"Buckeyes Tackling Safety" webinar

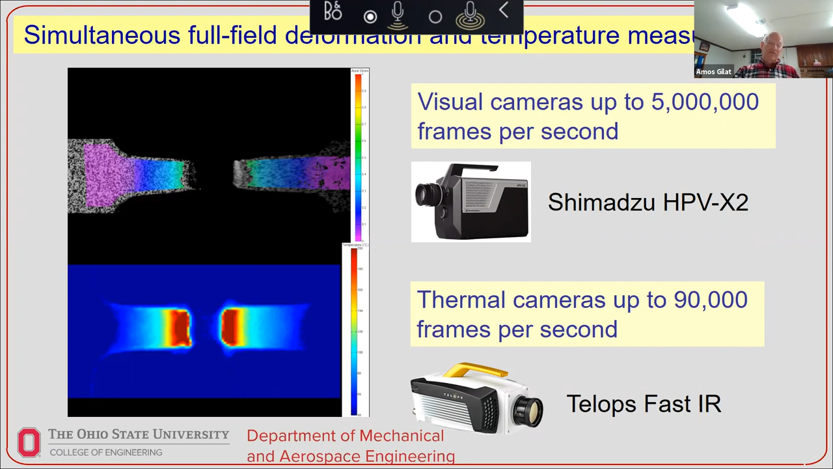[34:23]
So you can see that we have a very, very advanced equipment. And then in all kinds of experiments that we developed over the years to characterize those materials. Sometimes we also test components.